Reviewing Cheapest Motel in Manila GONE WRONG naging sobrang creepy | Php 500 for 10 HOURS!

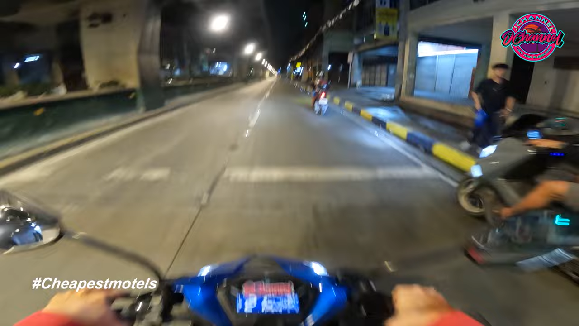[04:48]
Kinabahan ako ha Ito guys ASW in Ano kaya yung meaning na ito Try natin ito ASW Yun Ito kahit pa paano may guard Boss Dito pa sa ASW ASW in